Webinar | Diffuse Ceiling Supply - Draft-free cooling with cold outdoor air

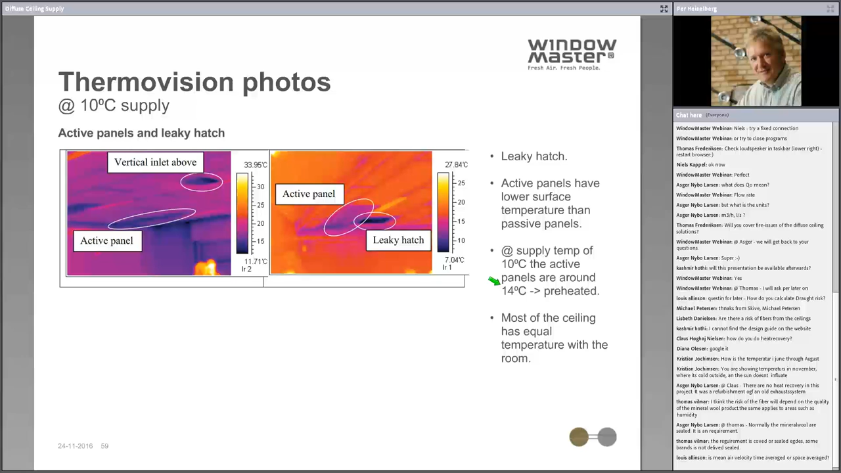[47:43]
well distributed areas, and we can also see that the panels was actually preheated to around 14 degrees. Furthermore, there was some smoke tests done in this classroom,